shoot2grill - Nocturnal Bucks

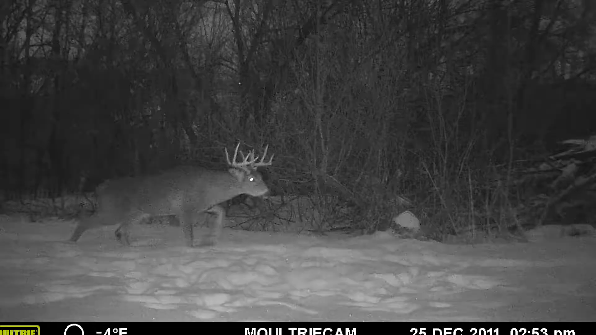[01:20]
Head down with a unique wide rack trudging through the snow. I from then on referred to him as Snowplow.